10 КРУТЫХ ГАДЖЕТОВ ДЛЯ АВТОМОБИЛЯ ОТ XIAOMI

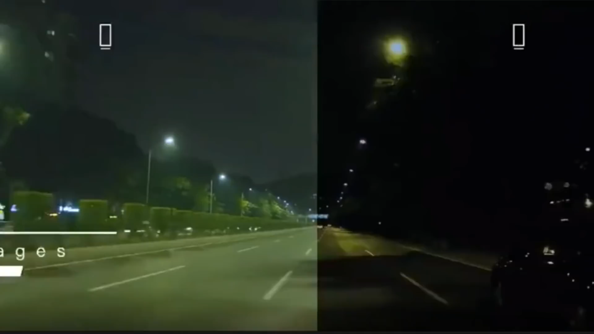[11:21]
Сенсор Sony AMX 323 достойно снимает даже в темное время суток.